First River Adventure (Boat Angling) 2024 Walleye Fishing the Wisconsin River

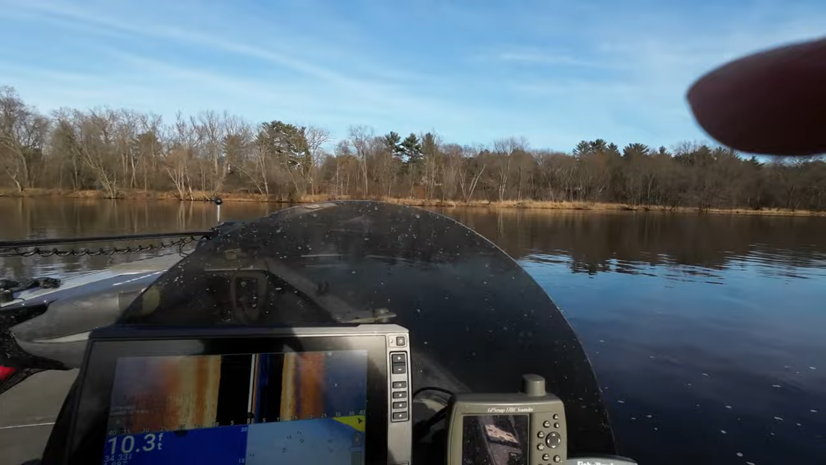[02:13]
okay it's doing a little side image in here I got side imaging on top the regular
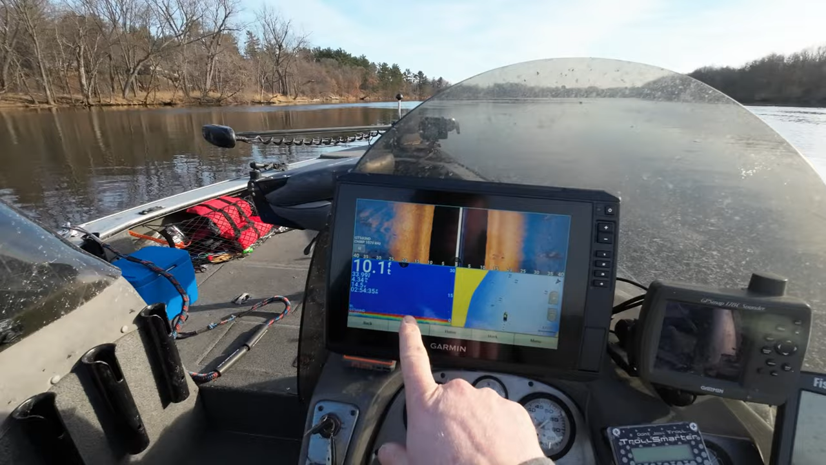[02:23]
sonar on the left and then the mapping going it's a good all-around screen for for going down here I haven't been here in years as far as going downstream in a boat a couple years ago I went upstream to the paper mill and caught some fish with my good buddies Steve and Bob but uh today I'm heading down I might my buddy Matt might join me tonight he said he might get here so we